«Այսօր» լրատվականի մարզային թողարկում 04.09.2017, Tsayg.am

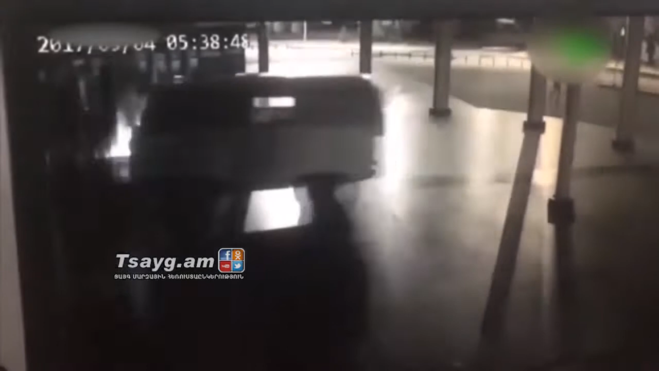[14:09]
այն ու հետև խոշոր հրդեհ է բրնգվել։ Մեկենայում երեկ գազի բալոն և անհայտ հեղոքով տարայ է եղել։ Հրդեհ է տարացվել է մոտ 30 կարակուսի մետր տարացքում ու ազի վարորդ է ձերպակալվել է։